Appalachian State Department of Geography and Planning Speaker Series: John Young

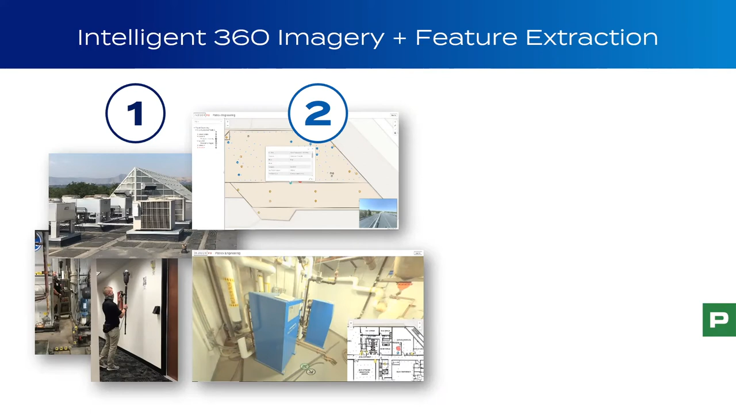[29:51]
And from these scans, you can directly do feature extraction. And by the way, it is all GIS or, you know, excuse me, GPS enabled, and you can immediately extract all the features inside the buildings and pull them into GIS. You can do the same thing outdoors. Um, and what we typically do now is pull those data into some asset management system.